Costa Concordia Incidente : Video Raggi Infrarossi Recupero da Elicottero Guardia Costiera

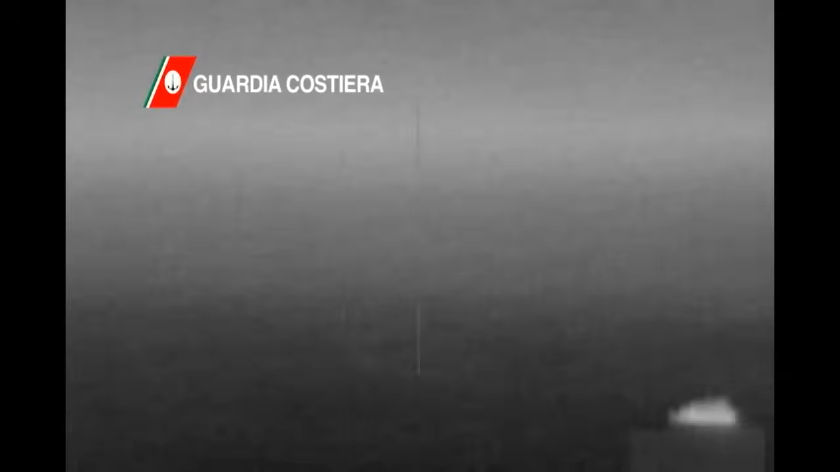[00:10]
Ce l'ha qua, sul MFD. Sono Senta, al limite il FLIR, 4.000.
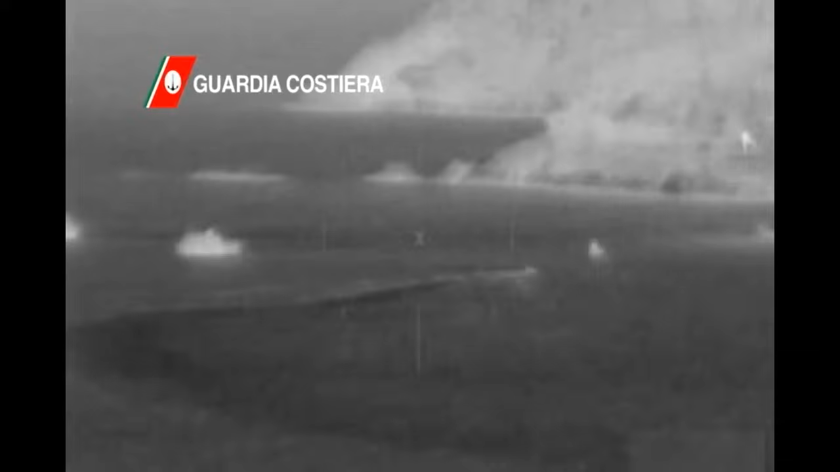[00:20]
metti il FLIR al limite qua. Qui? Ok, là ci sono le ambulanze.
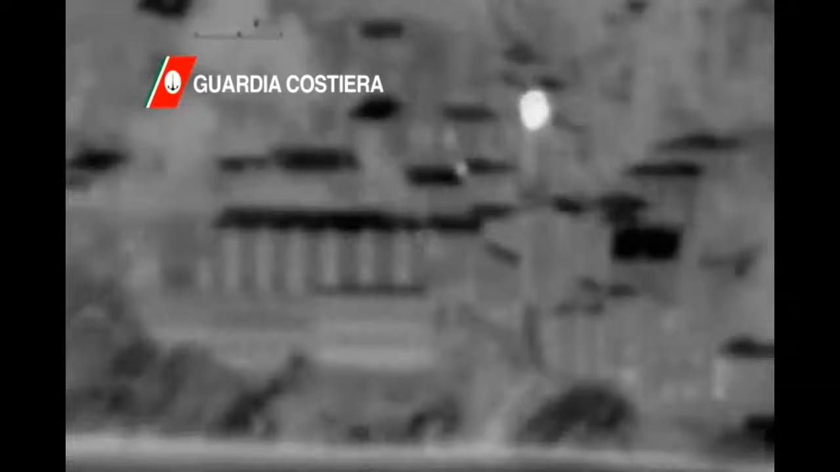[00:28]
Ma sarà qua dietro, perché... Sarà là dietro, sì. È questa!
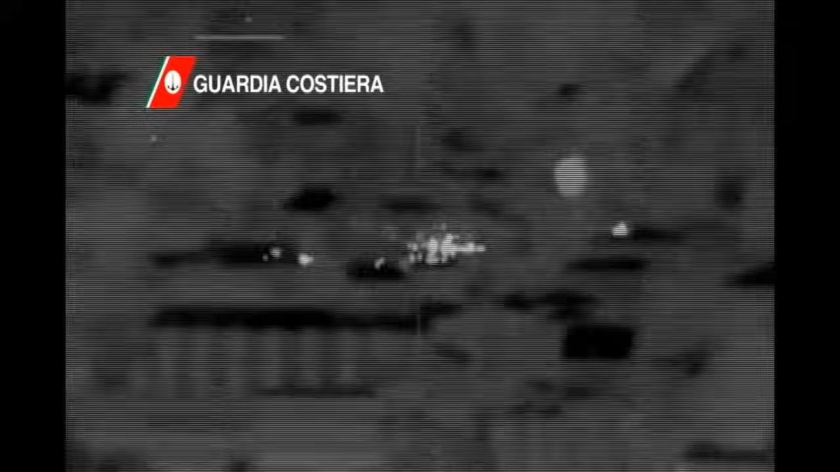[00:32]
Qua dov'è? Eccola qui! È affondata! Ok, IAS. IAS?
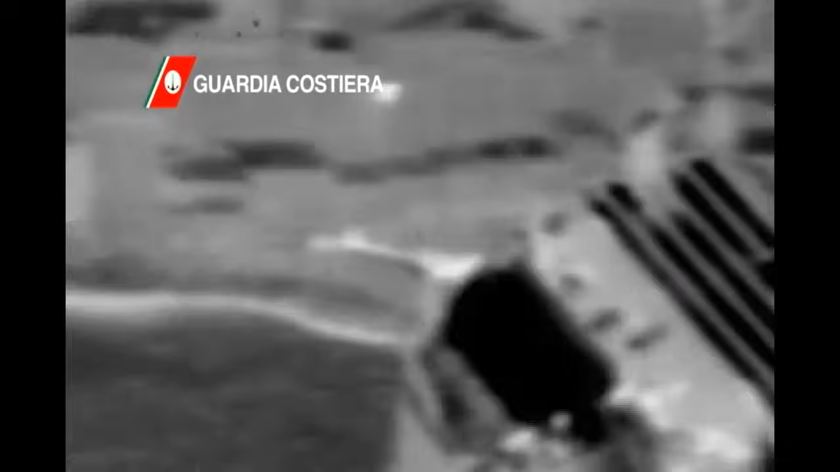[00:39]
IAS, Liga 02 dal Racing a Mike Delta.
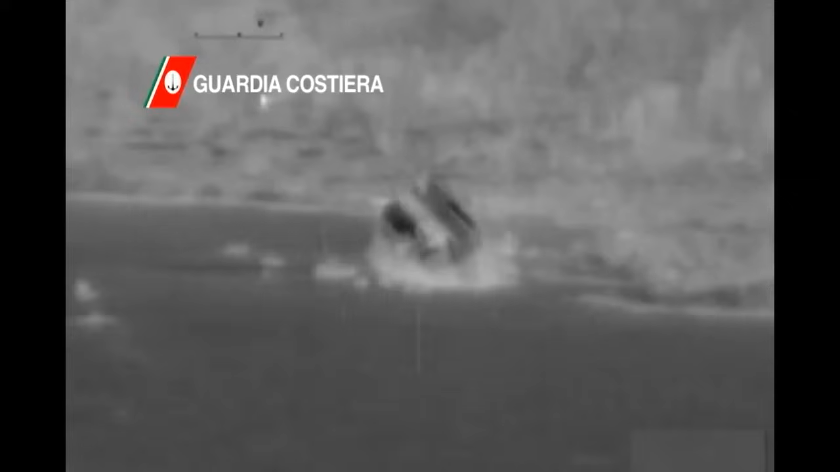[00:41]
Forse già. No, lo mettiamo 80 nodi, dico.
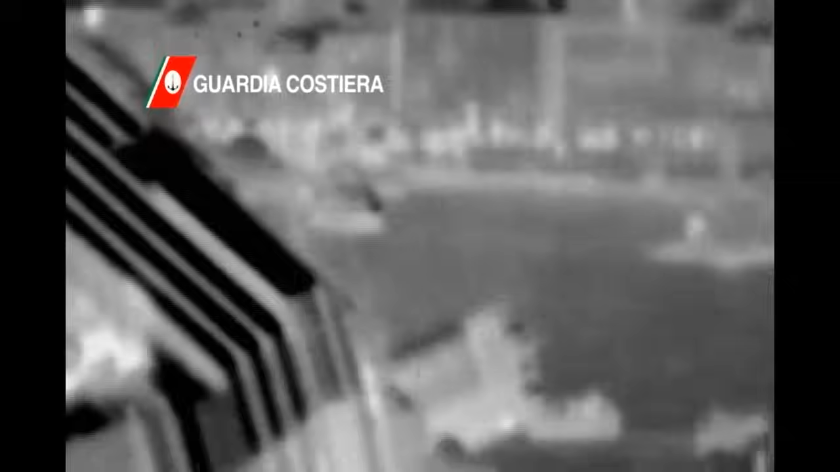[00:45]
Sì, ah. Potete gentilmente confermare poi il punto dove si trova la nave?
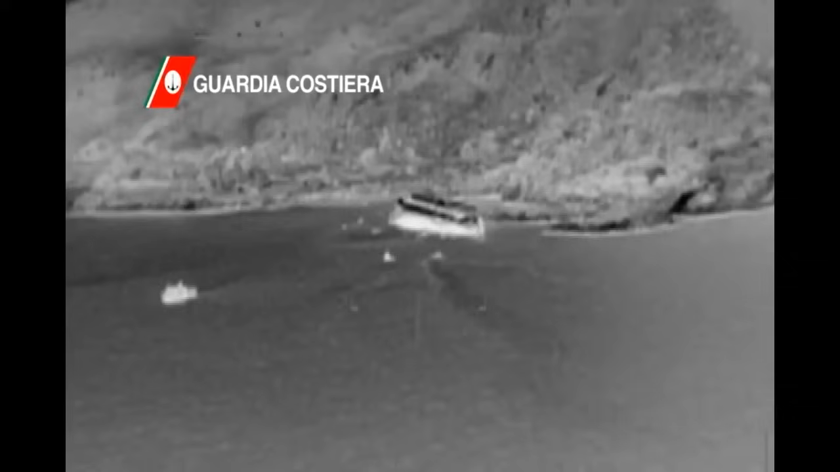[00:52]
India Charlie India 02, Rescue India Mike Bravo comunica il suo on task.
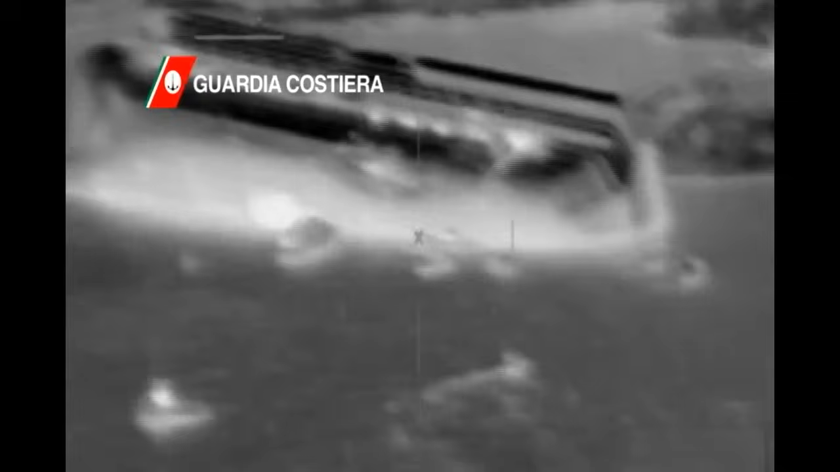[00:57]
Dio mio, affondata.
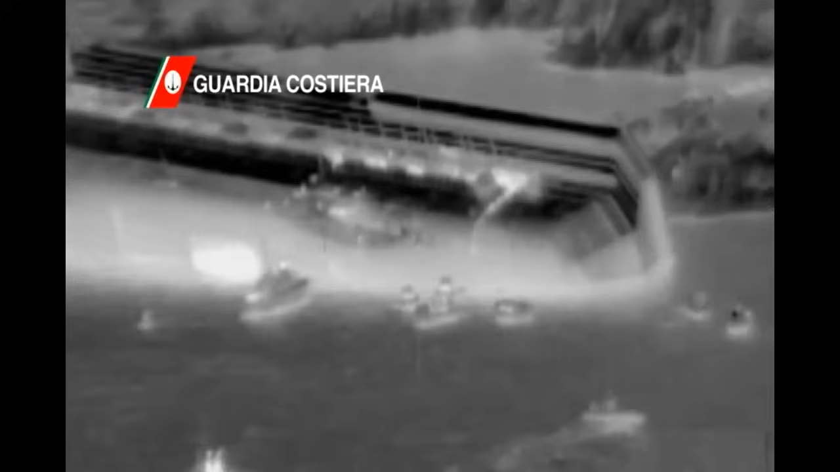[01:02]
Rescue India Mike Bravo ricevuto, OSC in volo e Rescue. Alberto, non ti preoccupare, se puoi rimanere rimane, vedo la nave, vedo l'illuminazione, vedo tutto.
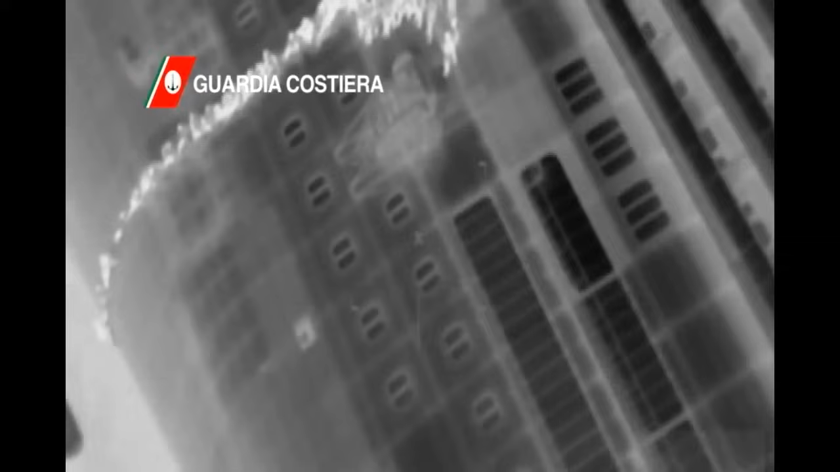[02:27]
Ok, allora digli, Sava lo lasciamo qui, in questa zona, va bene?
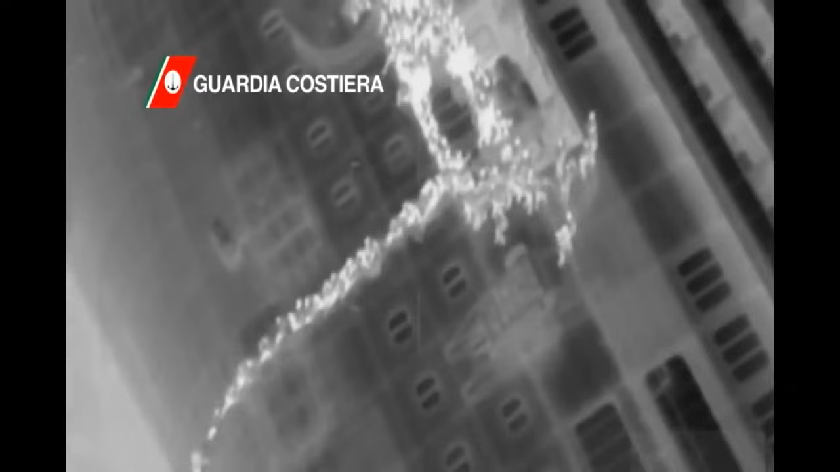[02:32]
Ok, però qui ci sono tutte cime, Non lo so, Sta decidendo di allontanarsi, sta facendo un recupero, deve fare un recupero del Mike Alpha, mi sa. Comandante! Eccolo qua la zattera sì, liberi.
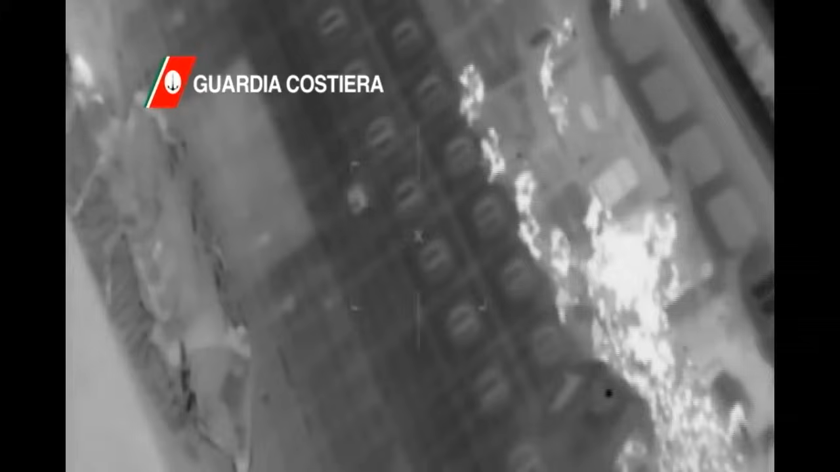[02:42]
Qui possiamo andare, lo metto qua allora giù. Ok, c'è passato una nave di tasse. Ok, vedo che sono sotto la pancia, per me può scendere. Intanto comincio a calare il gancio. Vengo giù, sì. Avanti dal rescue a Mike Alpha. Luce, ce l'hai? Sì, io lo so. È appena andata. India Charlie India 02 avanti dalla Rescue India Mike Alpha.
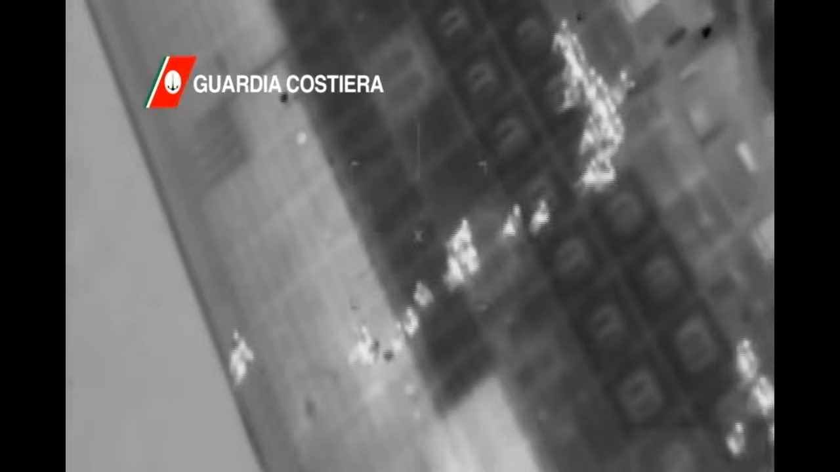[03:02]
Comincia a venire giù, Sto venendo giù. Lo vuole, va bene il freelancer lì, non so dove sta puntando. Non ti va, ma 5 no, se può avvicinarsi, avvicinati e prende questa persona a mano.
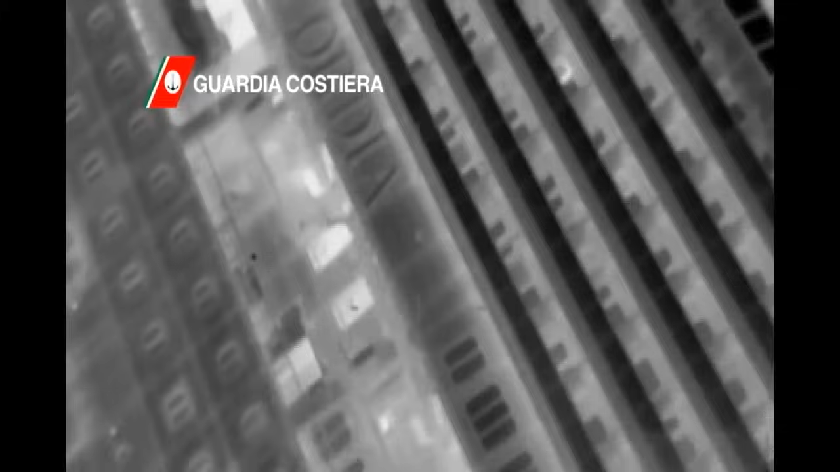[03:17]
Metà altezza. Facciamo scarico massimo. Affermativo, sì, dalle 20 alle 30.
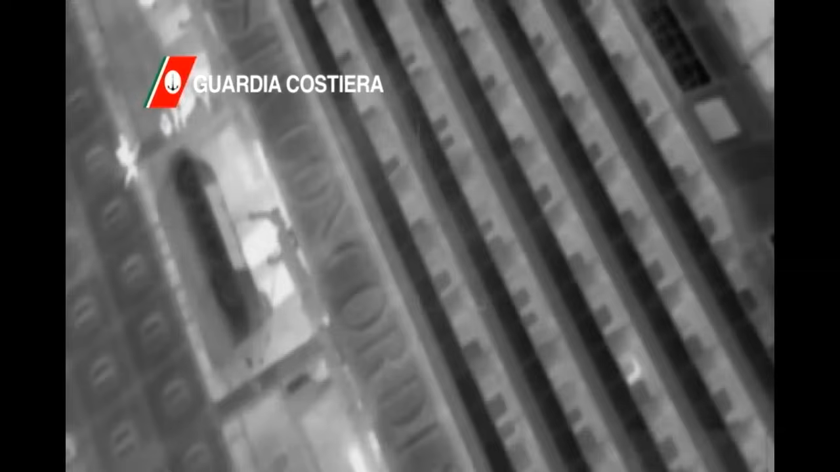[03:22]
Questo che è qua, destra, guarda un po'. 3, 2, 1, scarico massa effettuato, recupero 4, comunque all'esterno della nave diciamo. Ok, siamo sulla, liberi.
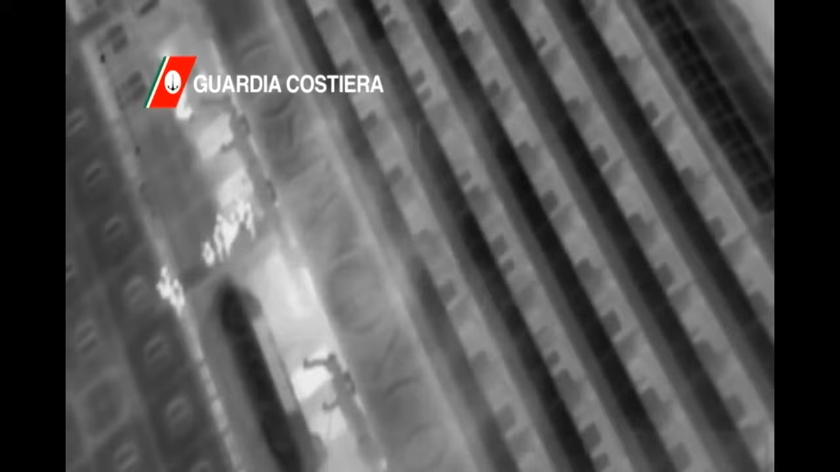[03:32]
Sul lato sinistro della nave. Comincia a venire a destra, perché Michael è da recuperare secondo me. Ok. Marco, mi confermi che devo andare in acqua? No, perché c'è la vedetta che è generato sulla persona.
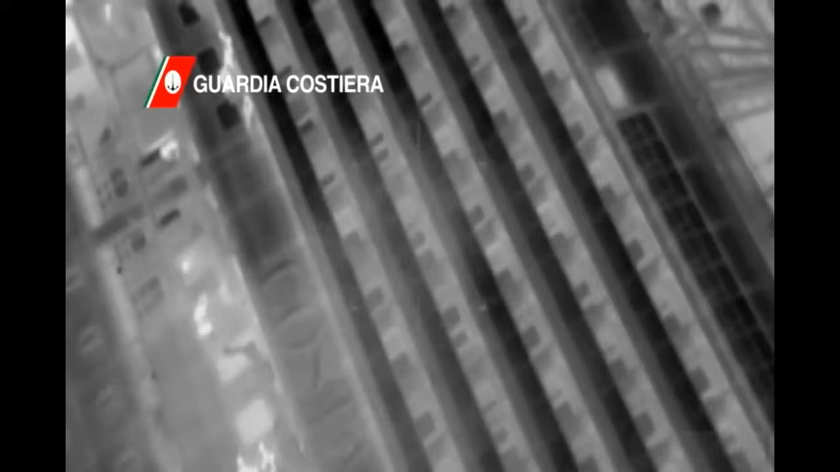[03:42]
C'è già qualcuno, gli hanno buttato un salvagente e l'hanno recuperato, lo stanno recuperando.
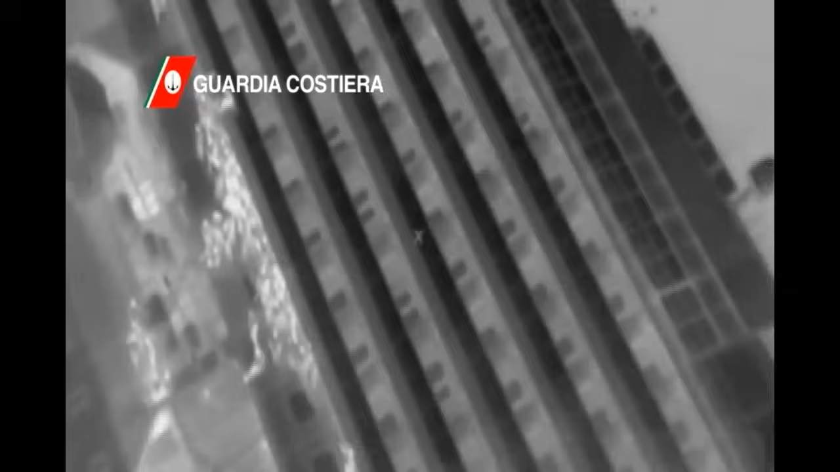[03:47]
Allora le pinne le lascio qui? Allora io voglio salire e ti voglio mettere lì. Proprio all'inizio, va perfetto, bene? Perfetto, chiarissimo. Quindi ora mi giro, così. Comandante. Dimmi.